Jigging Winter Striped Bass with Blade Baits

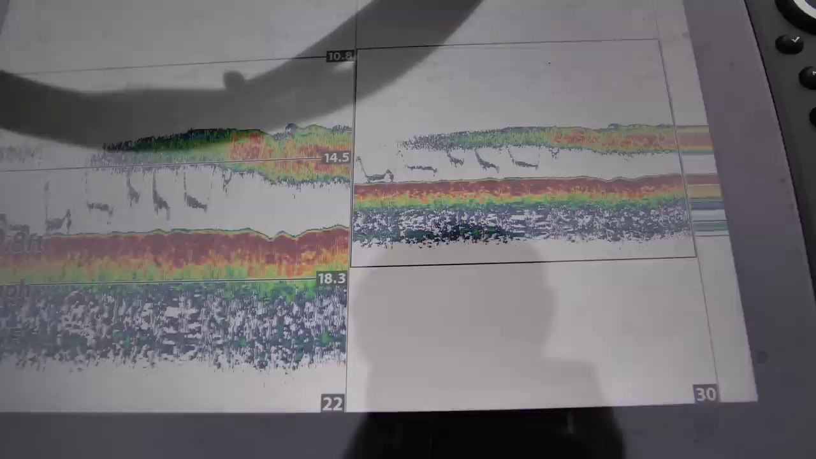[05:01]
I'm just checking on some fish I'm looking at on the graph here, just to see if they're active, what they're doing,
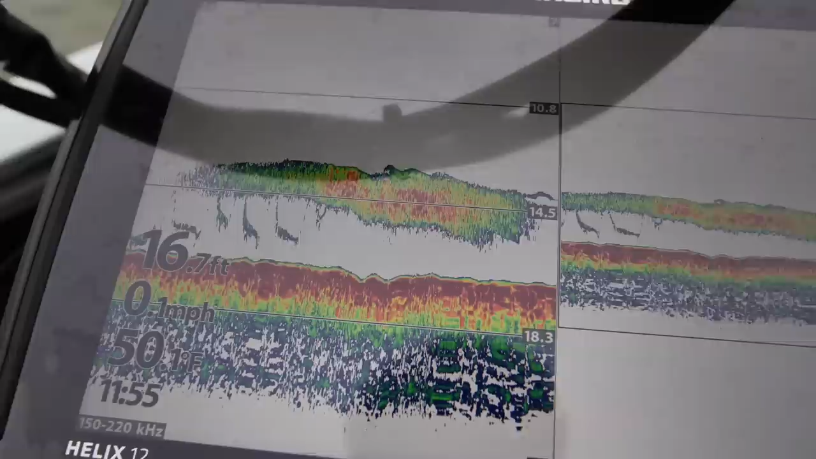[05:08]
On screen: depth 16.7 ft, speed 0.1 mph
what their temperature's like, and then I'm going to move closer to the docks, fish some of the baits, starting out using it's blade bait, 10,000 fish blade bait. It's the Death Stalker.
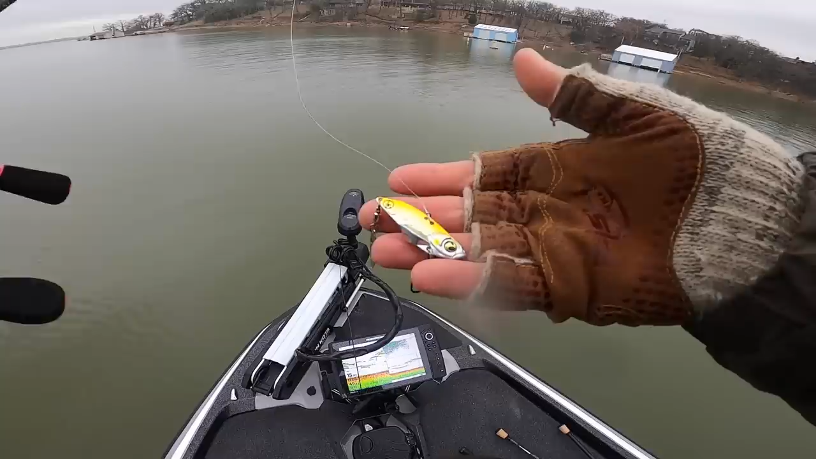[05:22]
It's one of my favorite lures. I can't stress that enough for wintertime fishing in deep water. It just gets down there and hunts.
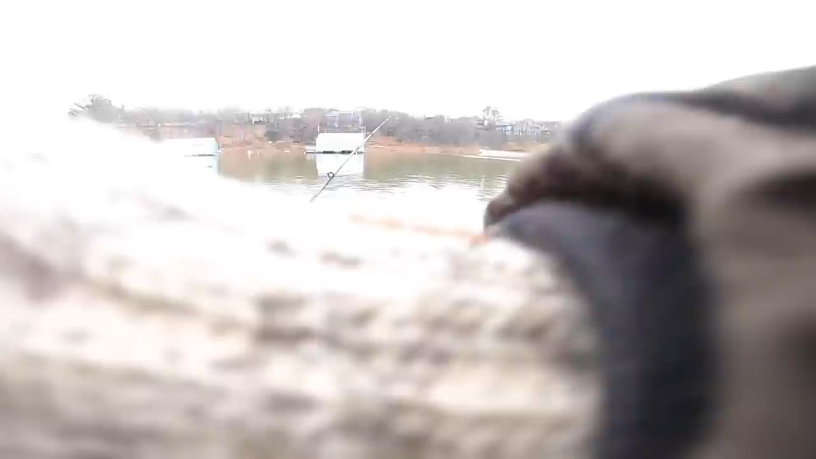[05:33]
water on the lens. Apologize. This is a rough dangle here, y'all. I want to know what these arc angels are.
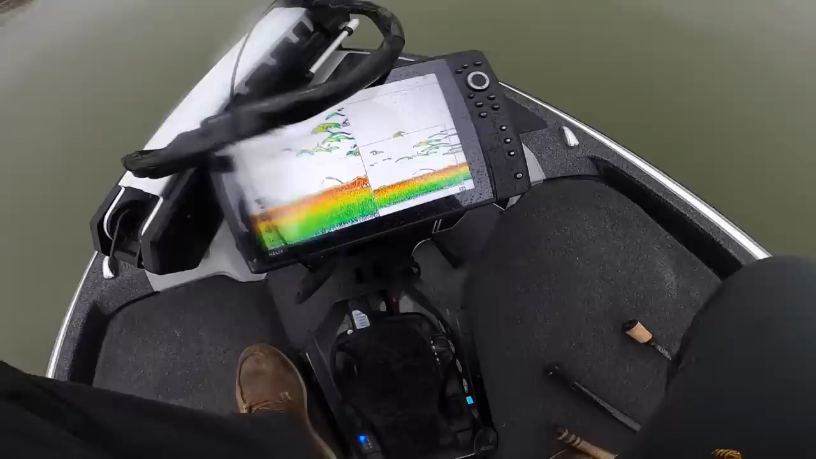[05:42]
What are these? I could just send this little probe out and get whammer jammed on a, you know, 2-pound slabber.
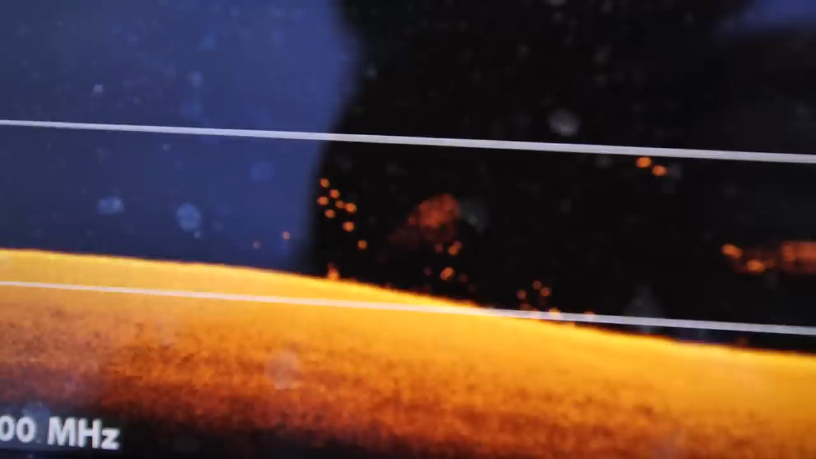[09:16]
Could be stripers for all I know.
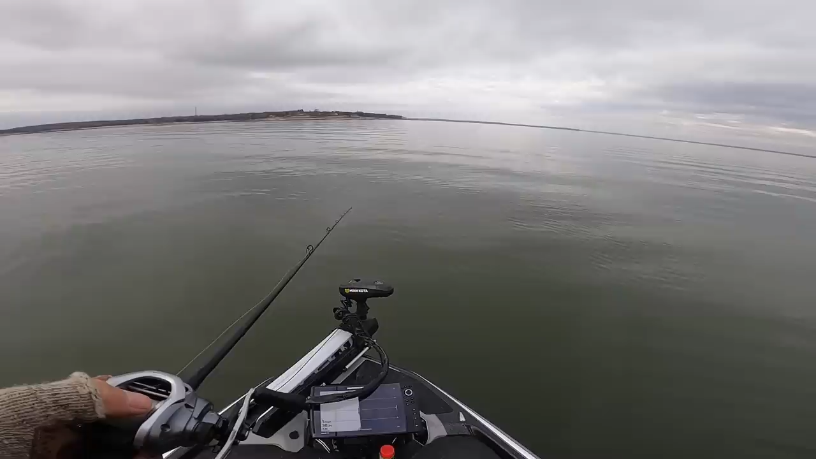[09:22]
I just know they're big and they look hungry. Check the drag just in case we hook old hog jammer. Okay, there's my jig. I have some fish right around it right now. Come on, baby. Oh god, oh, got smacked.
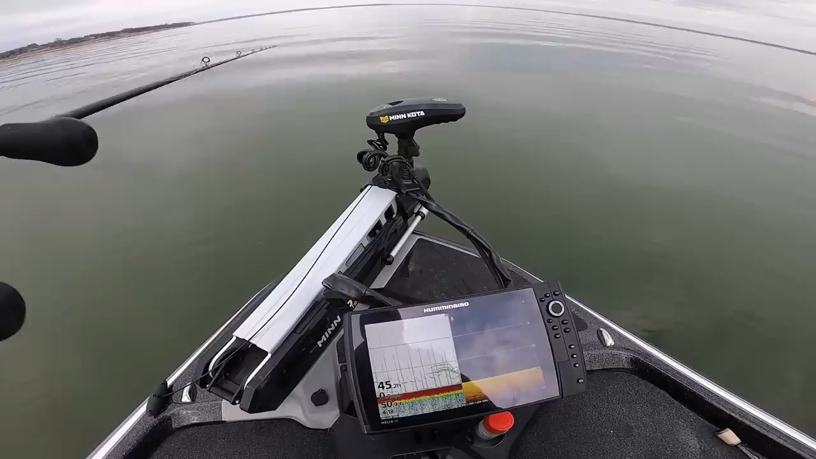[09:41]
Oh, I got smoked again. Oh my gosh. Oh my gosh, they're everywhere. I got him. I got him. There he is. Oh my gosh, look at all of them. Look at all of them. Oh, geez. Oh, baby, we found the stripies. Ooh-wee. Oh, yeah.
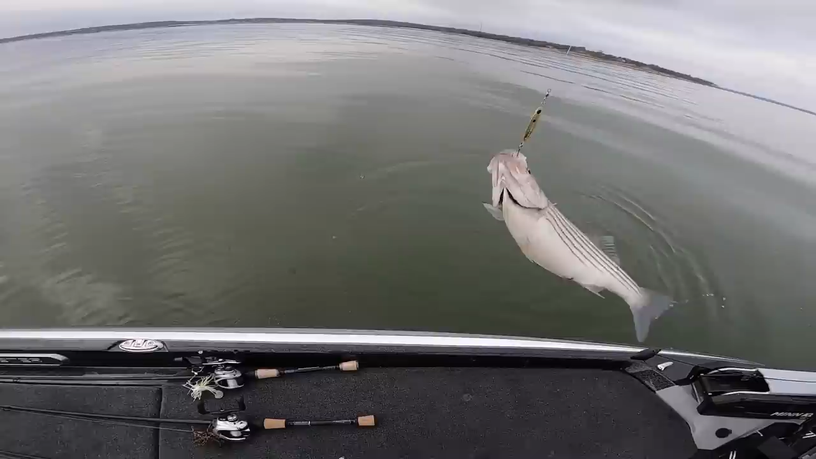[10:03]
Oh, what a nice fish. Oh my gosh, look what we just found. Holy moly. Oh, y'all, I am excited right now. Oh, there is this, not every day you get to have fun with these guys.
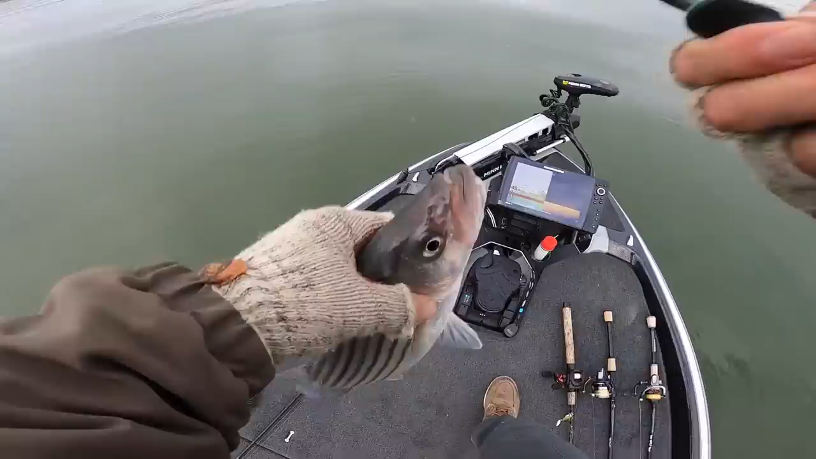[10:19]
Okay, I'm gonna let this one go. Oh my, the mother load has been located.
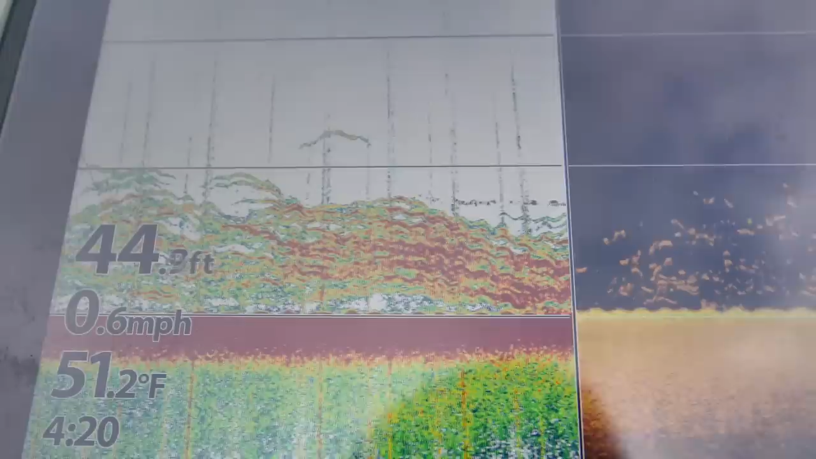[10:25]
On screen: water 51.2°F, speed 0.6 mph
Look at them on the Omega imaging. There's so many. Holy cow. Come on, baby. Smack that spoon. Bright red signatures. Right in the mix. Let's do it. Let's do it to it. Second one on. Well, they're playing tricks on me. I can see these fish right here. Literally.